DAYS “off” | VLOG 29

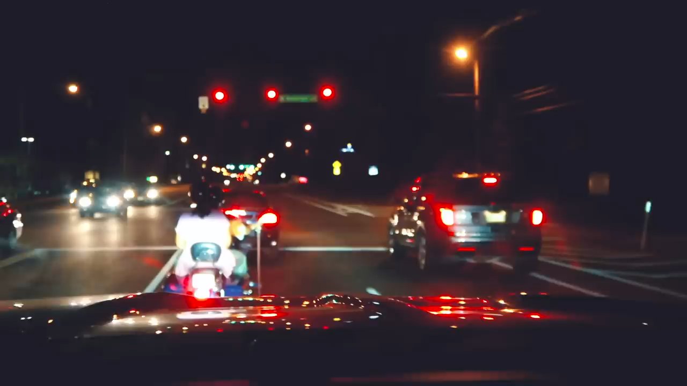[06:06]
Cruising Sonic, man. This guy's got a... What's he got hanging off the side of that? Some sort of leash or whip or something.